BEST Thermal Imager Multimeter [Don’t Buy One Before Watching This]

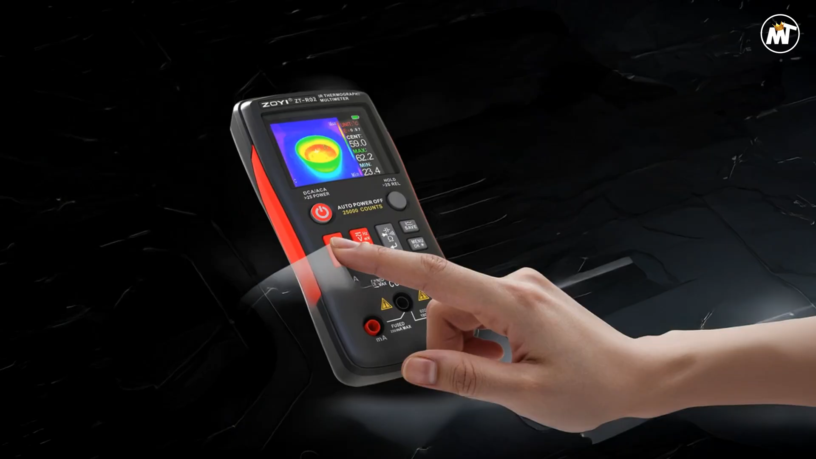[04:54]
this thermal imager multimeter is rugged and ready for real-world demands, featuring CE certification to ensure reliable performance and safety in professional environments. Its simplicity hides a depth of capability. With no unnecessary smart features or complicated setup,
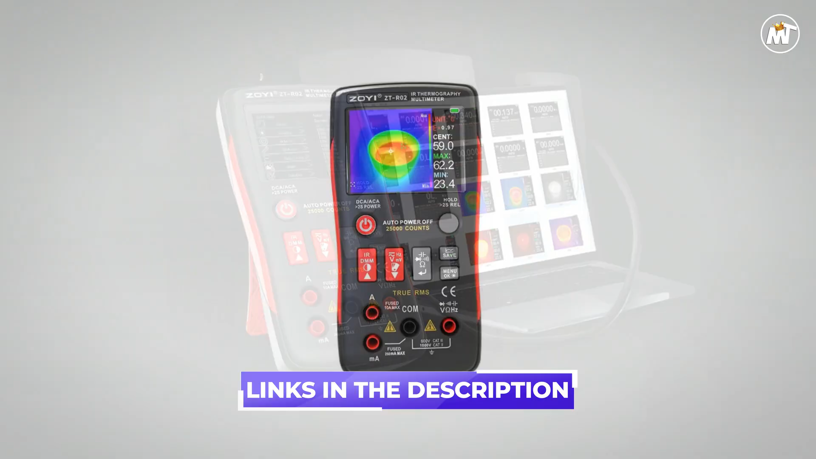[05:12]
the focus is on delivering consistent, precise results every time. Whether you're a field technician checking heating pipelines, a builder ensuring insulation integrity, or an HVAC expert fine-tuning airflow systems,
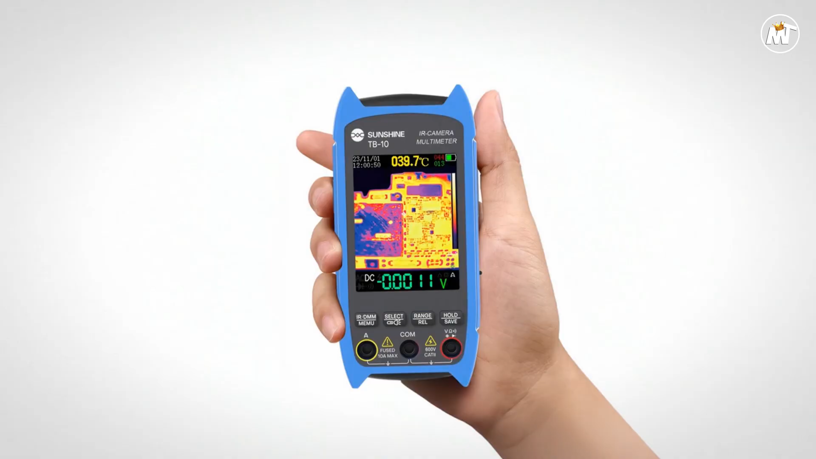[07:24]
perfect for on-the-go technicians who need professional-grade performance in a compact form factor.
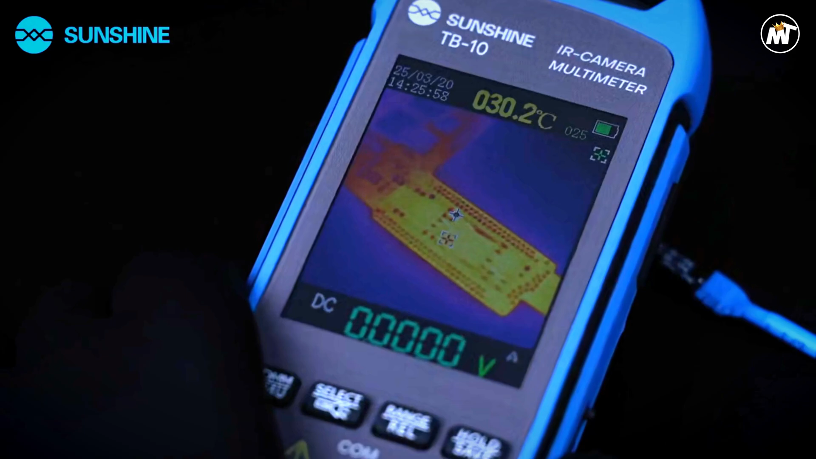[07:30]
On screen: spot 030.2°C
Every feature is designed with functionality in mind. The combination of thermal imaging and electrical testing streamlines workflows, reducing the need for multiple devices and saving valuable time during repairs.
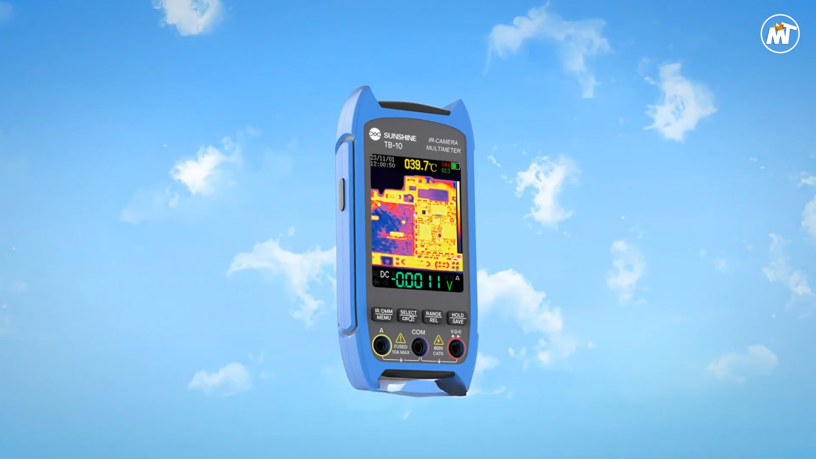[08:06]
On screen: spot 039.7°C
Cons, limited range, small display. Number 2.
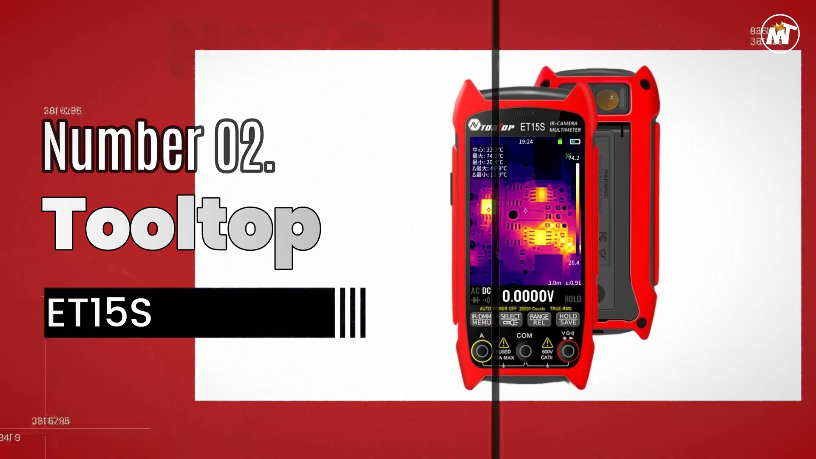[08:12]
Tooltop ET15S Thermal Imager Multimeter. Professional accuracy meets cutting-edge visualization in a device built for engineers,
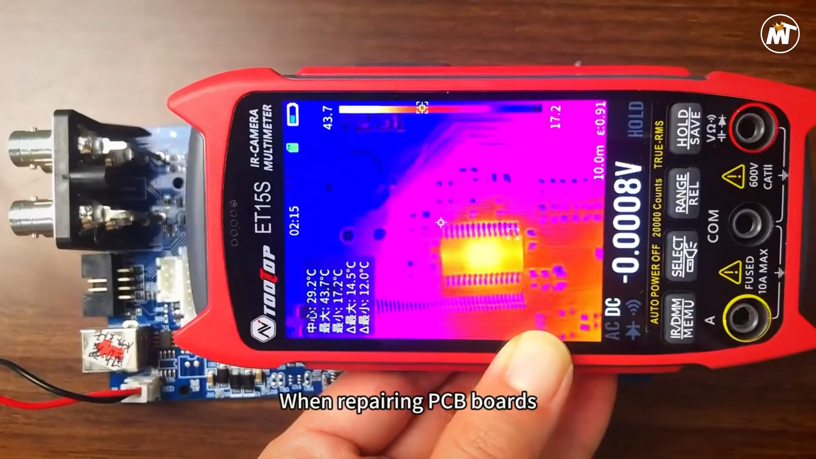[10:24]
On screen: spot 29.2°C, max 43.7°C, min 17.2°C
For micro-level work, the optional macro lens captures details as fine as 1 mm by 1 mm,
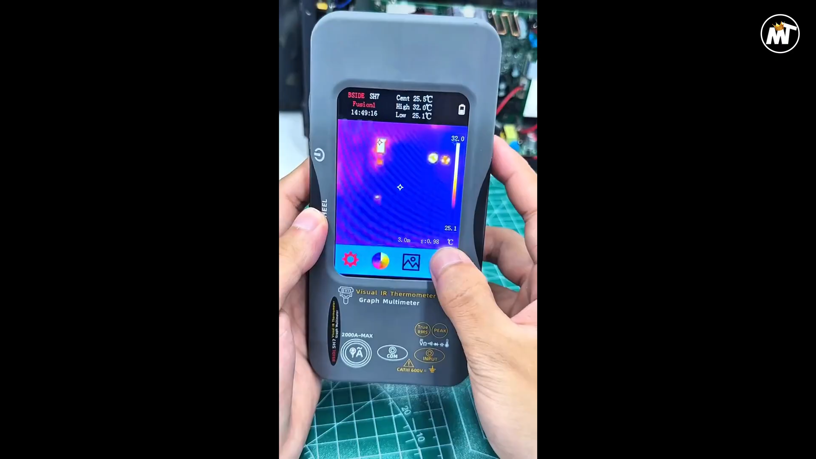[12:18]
Navigation feels smooth and intuitive. Simply tap, swipe, and analyze.
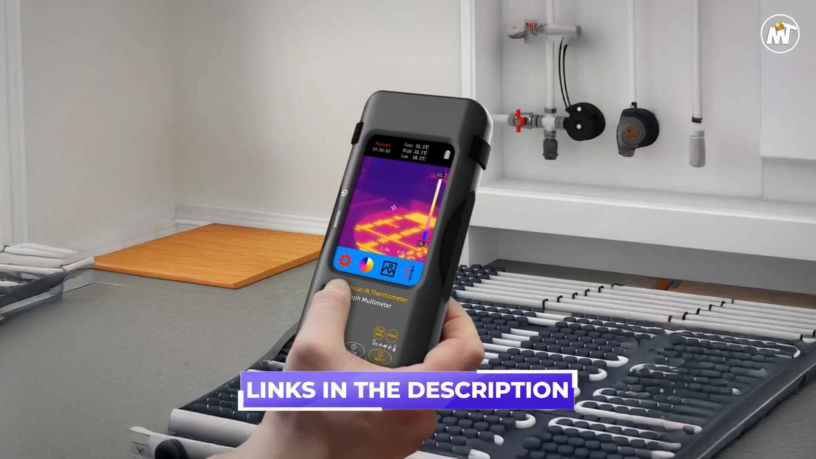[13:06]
Whether you're documenting inspection results for reports or comparing readings over time, the built-in memory provides the flexibility to work smarter.
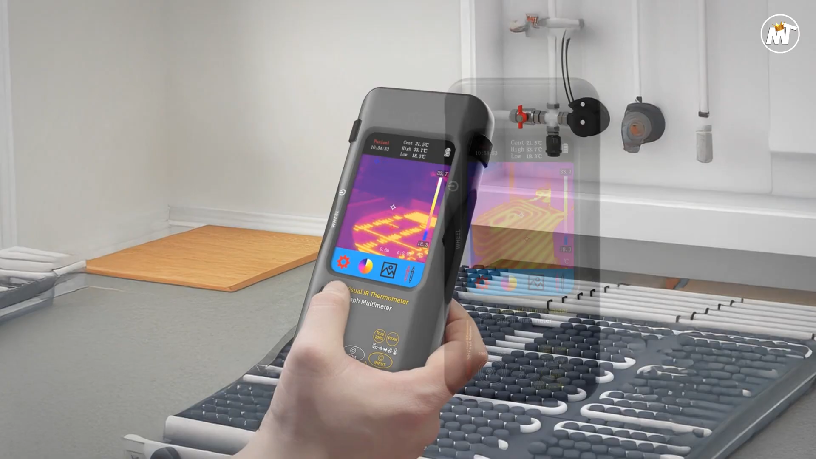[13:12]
The versatile power design, compatible with 18650 lithium batteries,
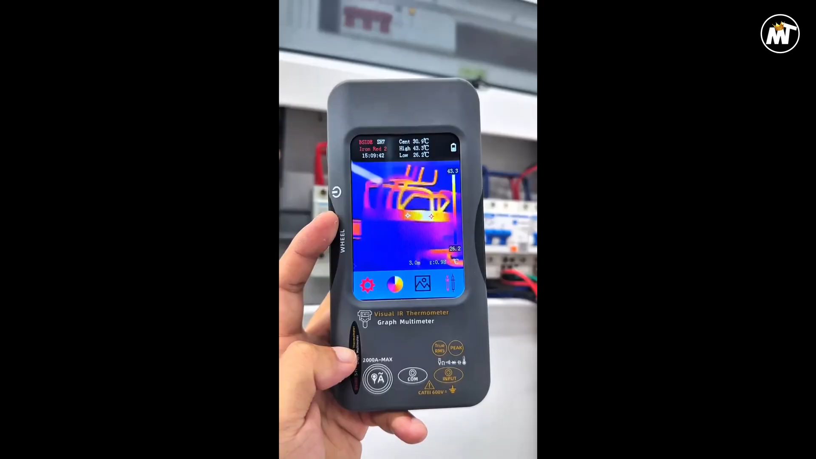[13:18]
ensures dependable performance wherever you go, whether inside a lab, on a construction site, or during mobile repair work.
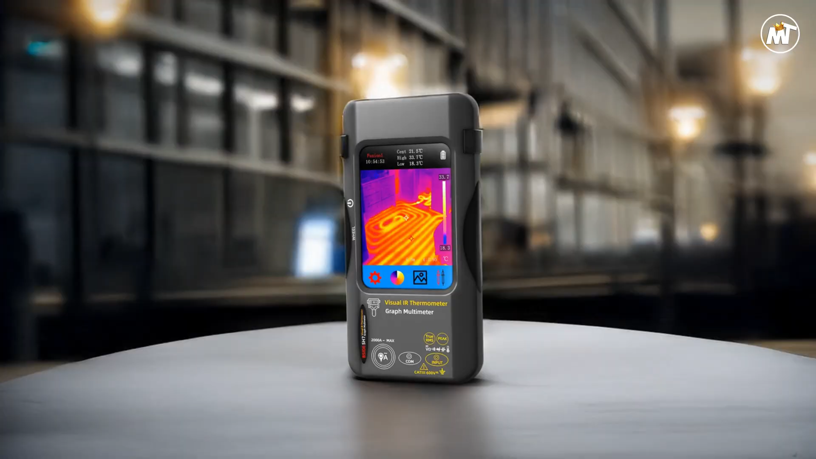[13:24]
Pros High resolution Touch control Ample storage Accurate readings Cons Short runtime Don't forget to like,